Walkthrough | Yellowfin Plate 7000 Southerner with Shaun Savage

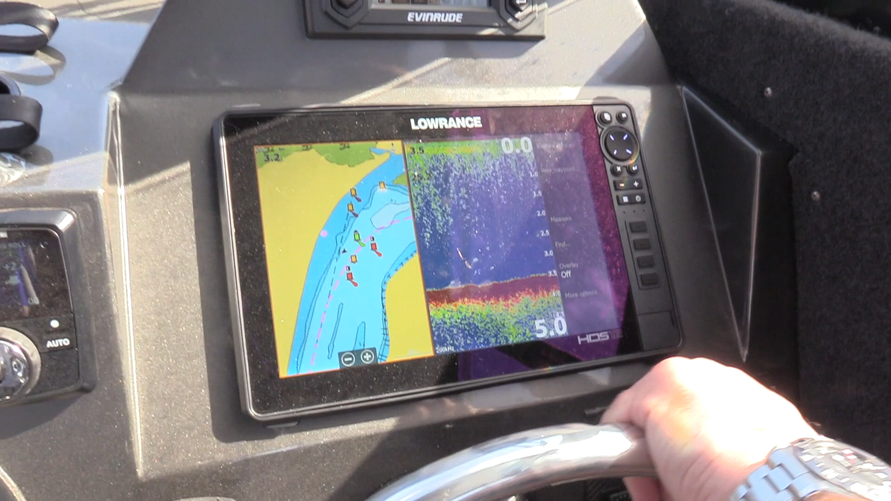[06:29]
They also have an option for a seven-inch screen and the seven-inch screen also fits. They've got a new switch panel here.